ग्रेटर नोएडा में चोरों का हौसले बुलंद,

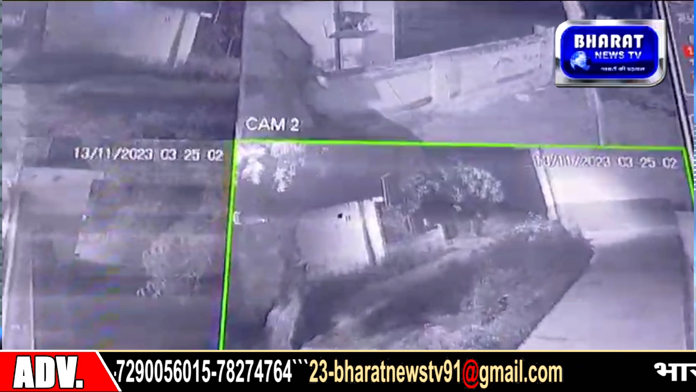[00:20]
लाखों की जेलरी चोरी कर फ़रार हुए घटना के वक्त दूसरे घर में सो रहा था पीडित परिवार नकापोश चोर घर में घुसते और धरवाजा तोड़ते सिसी टीवी में कैद हुए पलिस मामले की जाँच परताल में जटी सुरजपूर थानक शित्र के पाली गाउं की घटना